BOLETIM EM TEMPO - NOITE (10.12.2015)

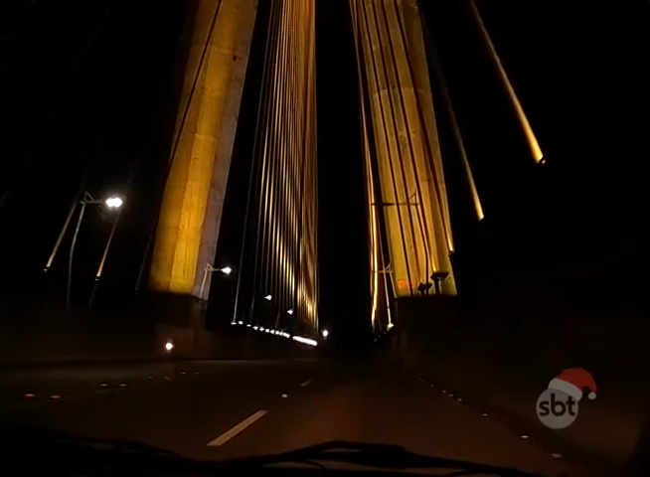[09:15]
A falta de luz chega até aqui do outro lado da ponte. Quem vai para a região metropolitana também fica no escuro.